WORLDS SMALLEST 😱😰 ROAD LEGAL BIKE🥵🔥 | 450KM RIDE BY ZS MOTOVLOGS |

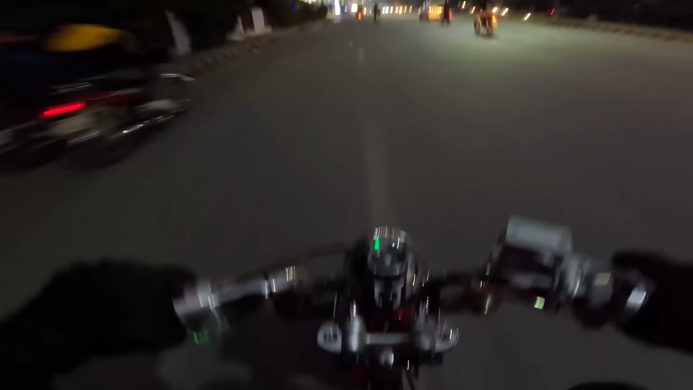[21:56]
लाइट ऑन है, कैसे ऑन होती है?
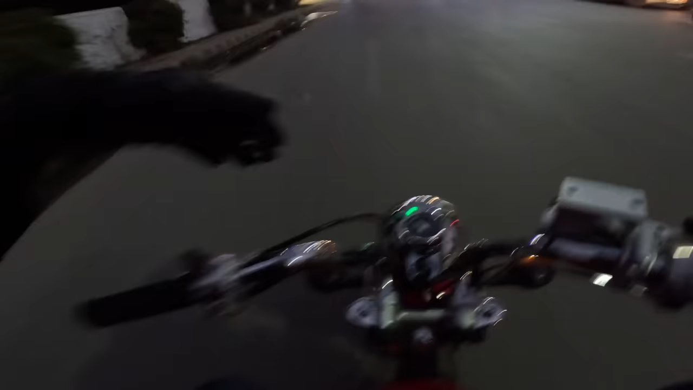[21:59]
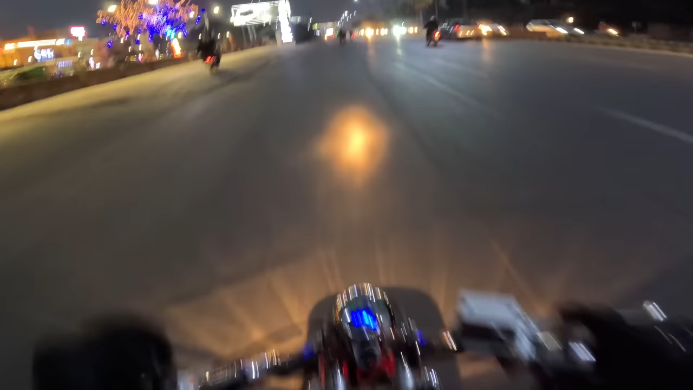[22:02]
आ हो गई. वाओ, दिस इज हाई बीम एंड दिस इज लो बीम बॉयज.